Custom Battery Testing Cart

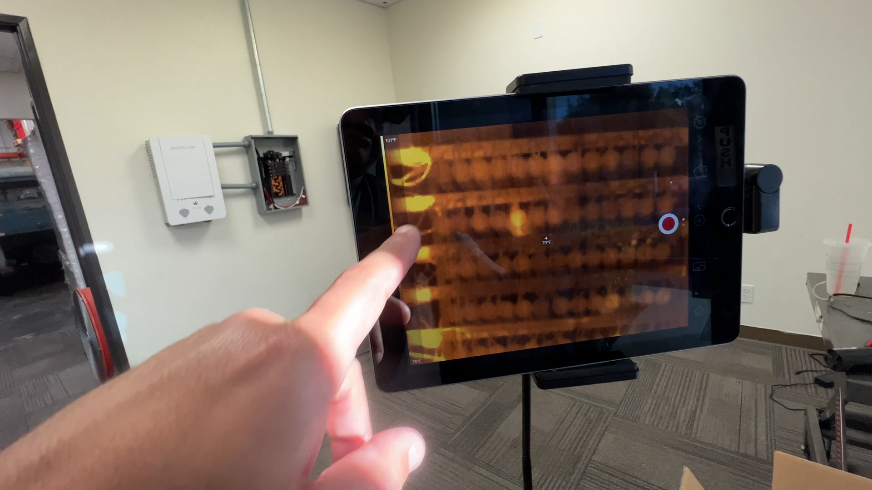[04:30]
uh standard or is pretty even except that one usually the
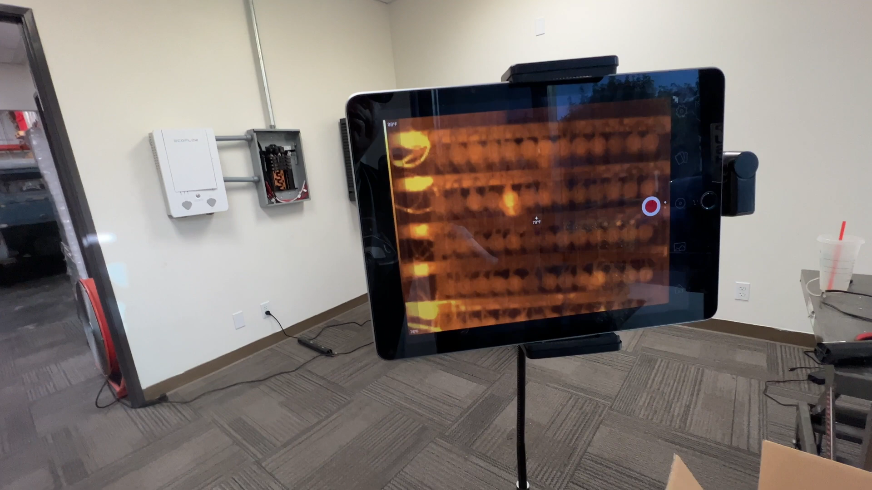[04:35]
bad ones will stand up and this is not bad it's still like only a few degrees above
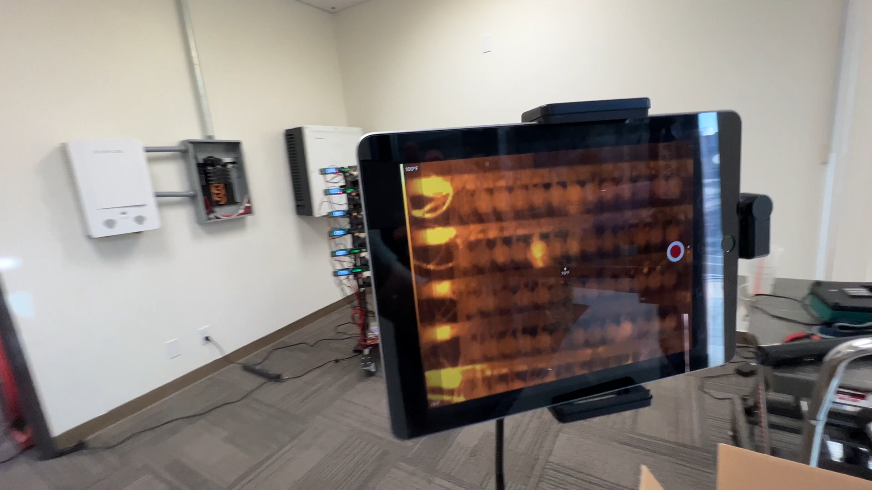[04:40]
ambient but um if it gets above you know 10 degrees 15 20 degrees above ambient